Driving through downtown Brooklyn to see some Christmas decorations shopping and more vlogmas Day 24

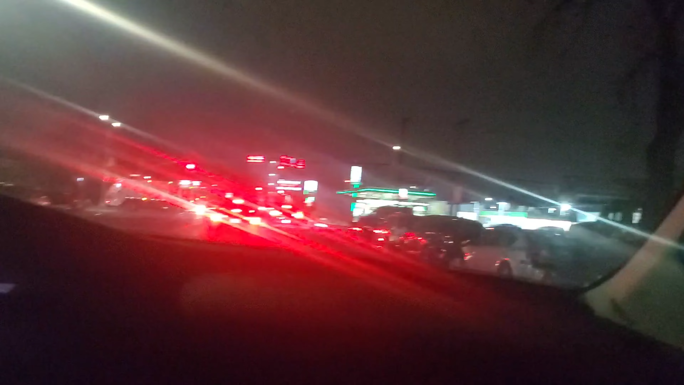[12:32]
Guys, I am actually driving through downtown Brooklyn right now. Look at the traffic, guys.
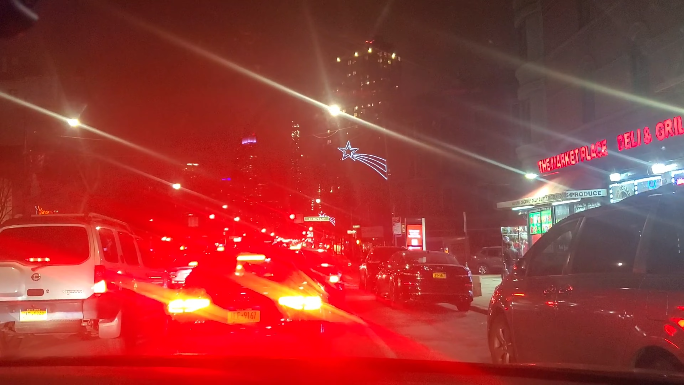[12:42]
There is a lot of traffic. Wow. You see that, guys?